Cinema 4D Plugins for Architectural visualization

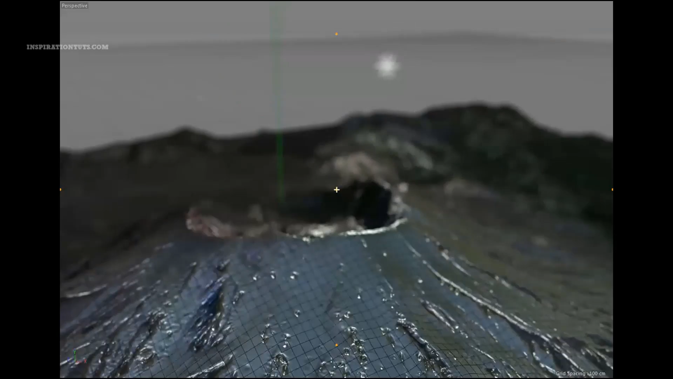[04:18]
All you have to do is provide a geographic coordinate.